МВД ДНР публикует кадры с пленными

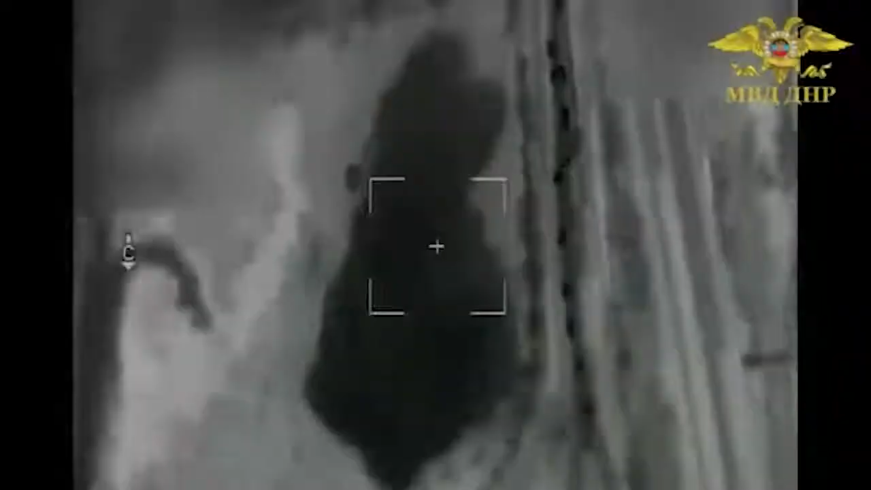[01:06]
Силами сводной групувки ОБТФ ДНР і ВСРФ попытка прорыва была пресечена.
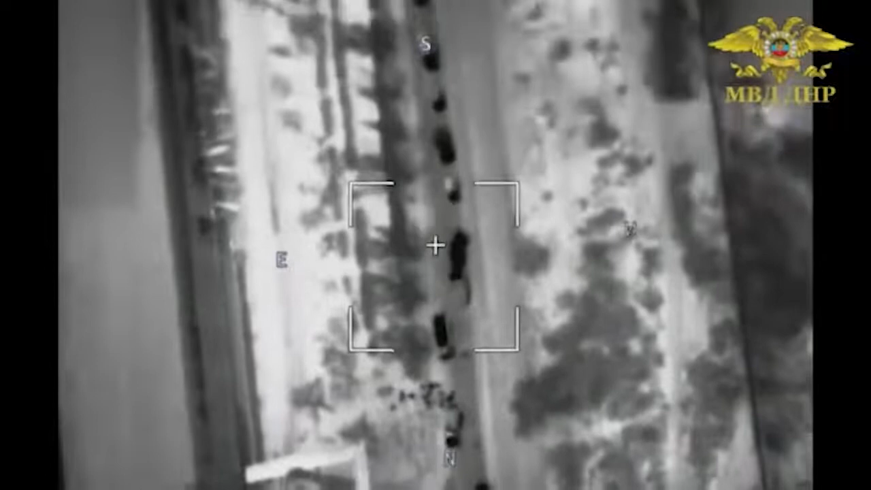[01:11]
Украинская колонна, намеревавшаяся выдвинуться из Мариуполя в направлении Донецка, была перехвачена на начале следования.
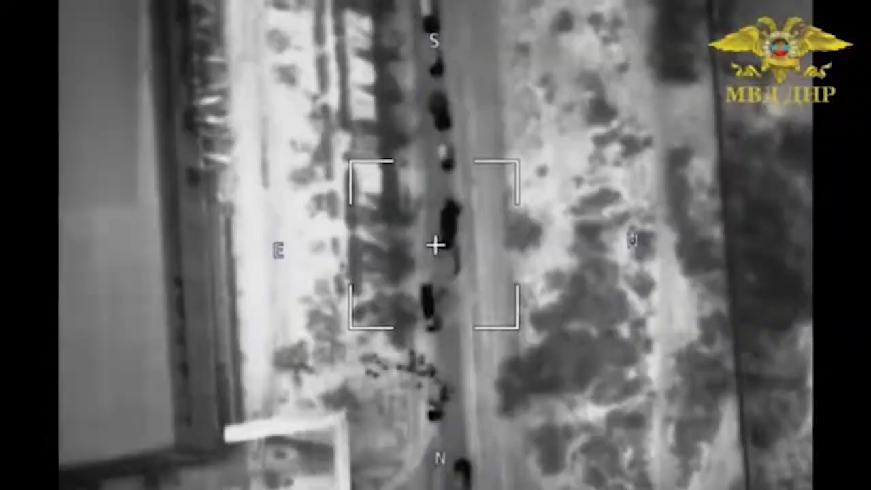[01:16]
В результате боестолкновения было уничтожено 22 единицы техники,
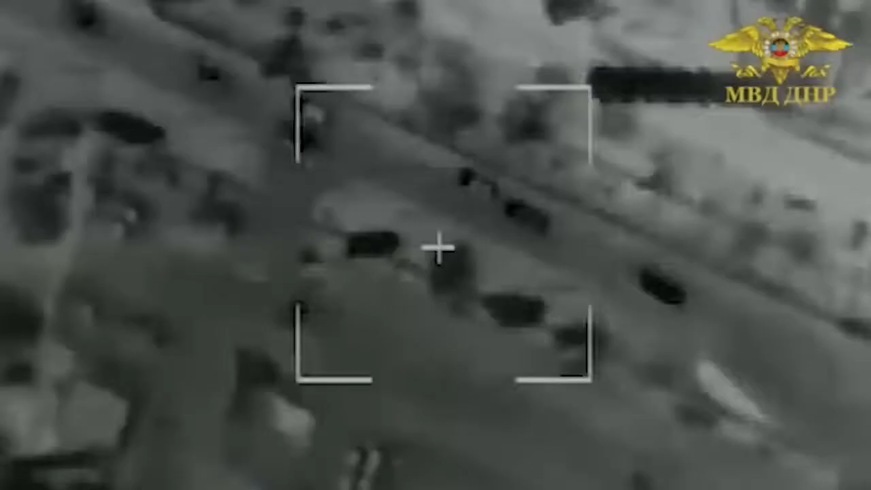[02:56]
колонны і при необхідності отличності себе сили ОБТФ, ВСРФ і ОНМ.
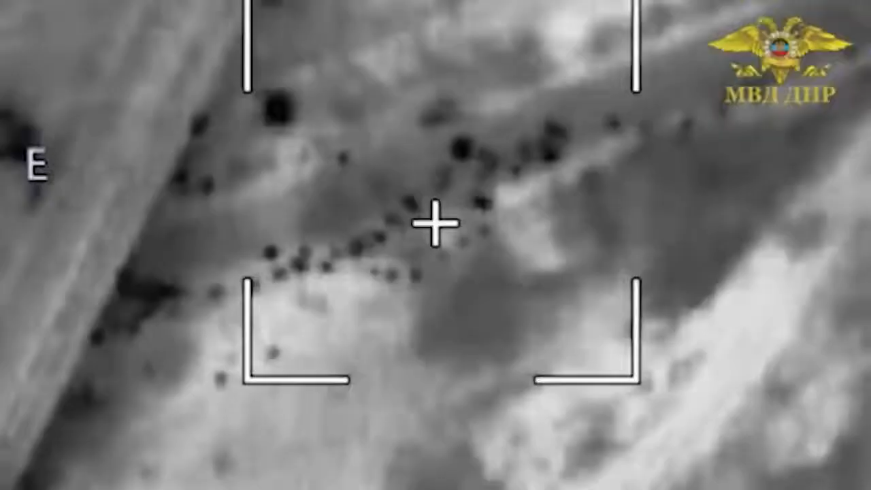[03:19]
при содействію ОБТФ ликвидували його. Приїхали сначала в корону, потім корону немного розбили, потім лишилися своїм ходом.